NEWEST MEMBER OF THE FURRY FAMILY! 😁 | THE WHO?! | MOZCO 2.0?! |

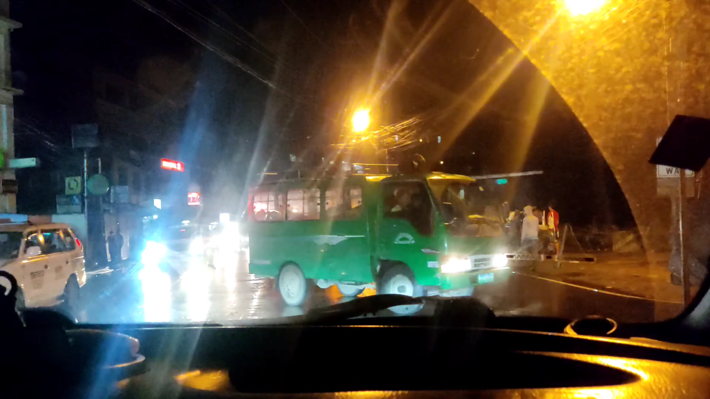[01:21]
Ayan, guys, pagpasensahan nyo na yung mga flashing lights ha, hindi kasi masyado maganda yung camera natin, pero malapit na tayo, as in sobrang lapit na natin.
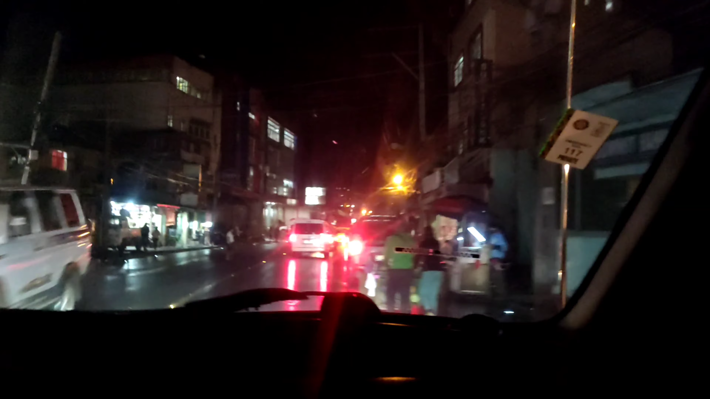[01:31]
Tapos makikita na natin si Khabib, si Khabib my love, Khabib our love. So yun, go. So yun guys, balik ako. Andito na ba tayo? Malapit na, sobrang lapit na.